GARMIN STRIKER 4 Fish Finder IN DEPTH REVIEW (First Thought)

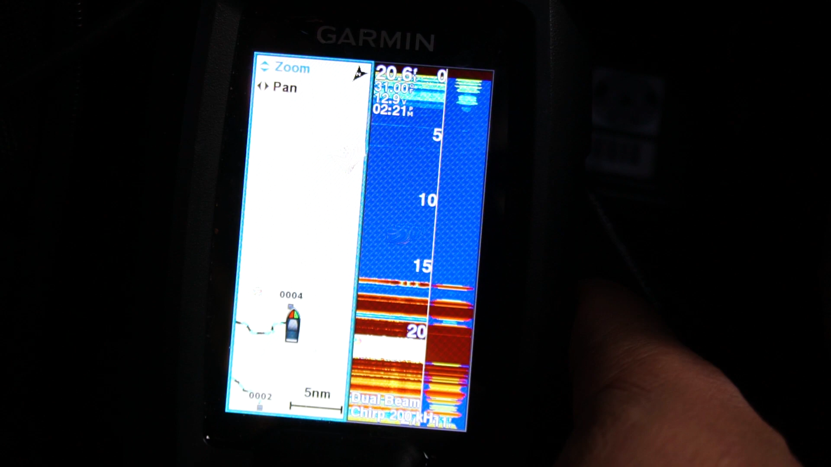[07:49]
Waypoint map and traditional, so you can see your waypoints and your graph at the same time.
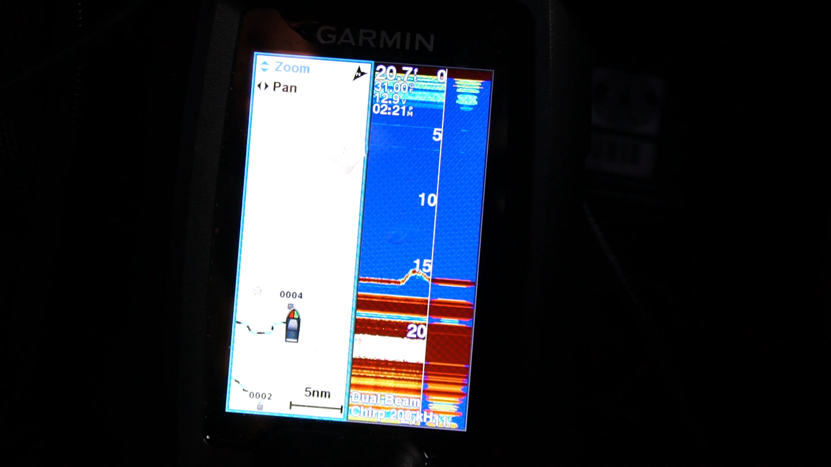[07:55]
If you're running and gunning, hole hopping, trying to find a certain hole, you got it there.